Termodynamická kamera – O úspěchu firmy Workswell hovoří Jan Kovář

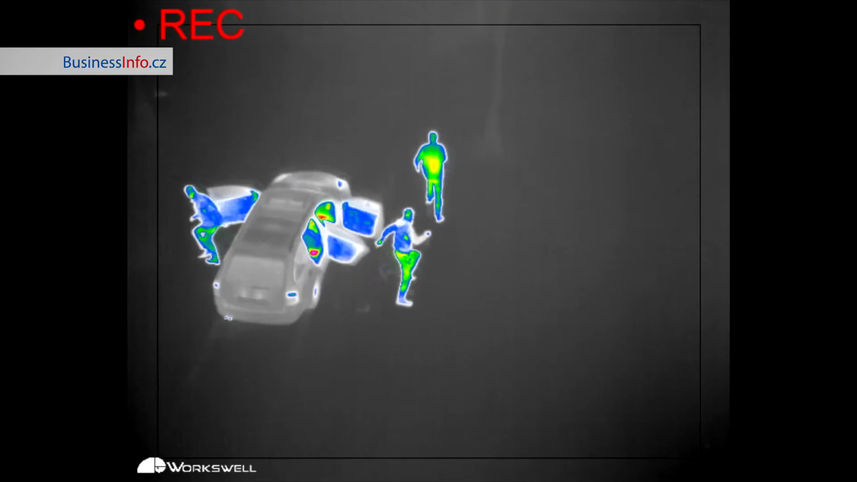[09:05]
A ta kamera v podstatě slouží na detekci a měření a inspekci z výšek,